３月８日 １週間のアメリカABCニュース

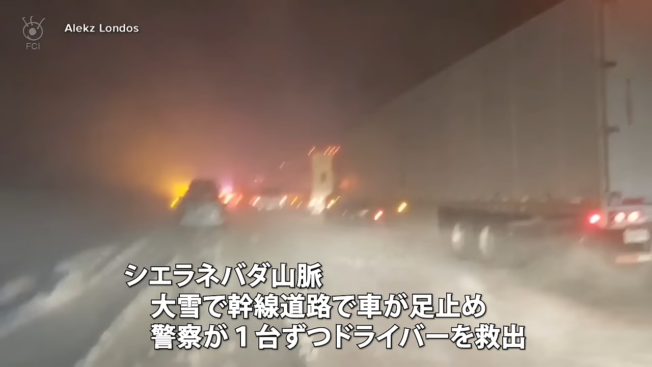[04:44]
レッカー車での車の移動は追いつかず警察などが1台ずつドライバーらを救出しました
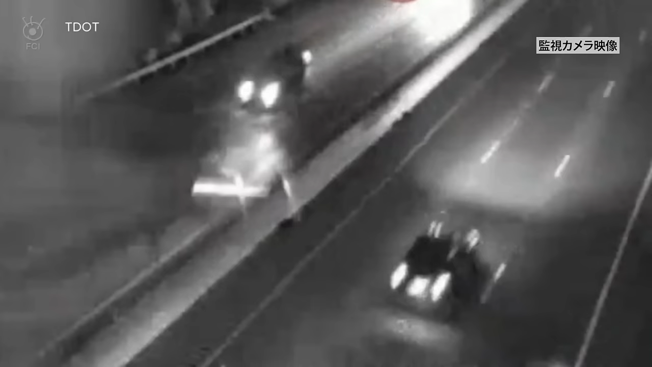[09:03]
4日月曜日の夜緊急着陸しようとする小型飛行機を複数の監視カメラなどが捉えました